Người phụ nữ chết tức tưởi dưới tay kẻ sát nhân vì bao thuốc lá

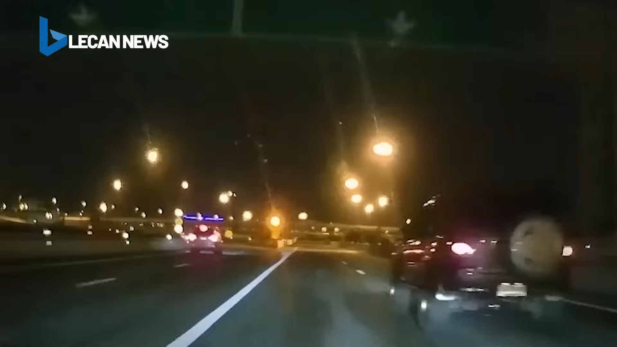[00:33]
Và toàn bộ sự việc đã được camera hành trình trên một ô tô ghi lại. Từ đoạn clip được công bố cho thấy, lúc này trời đã tối, một chiếc xe súp từ phía sau chạy tăng tốc vượt lên trên các phương tiện khác, trong đó có cả ô tô gắn camera. Tuy nhiên khi đến ngã rẽ, chiếc xe súp dường như muốn đi vào hướng bên trái. Nhưng không hiểu lý do vì sao, tài xế lại đâm sầm vào hàng rào trắng ở giữa, lan can cầu bị tác động lực lớn, vỡ tan nát.